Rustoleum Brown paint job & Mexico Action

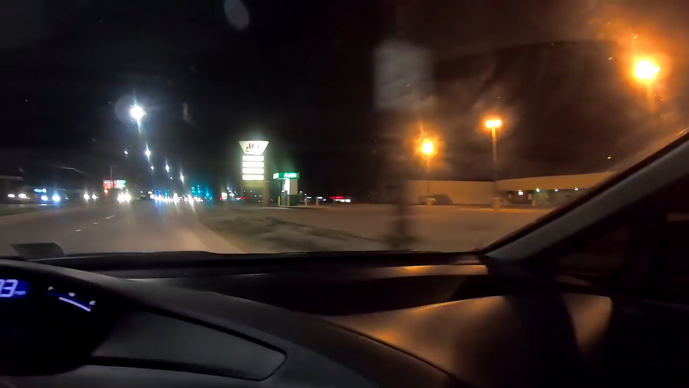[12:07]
Alright, so I'm here at the spot. There's nobody here. There's one guy.
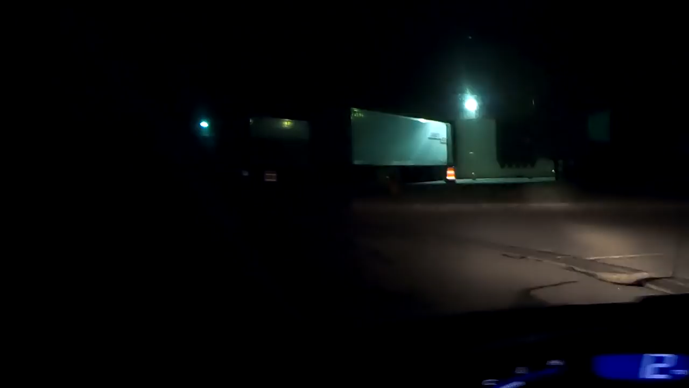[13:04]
Yeah, there's nothing going on back here. It looks like I have the whole strip to myself. There's a car coming this way. But.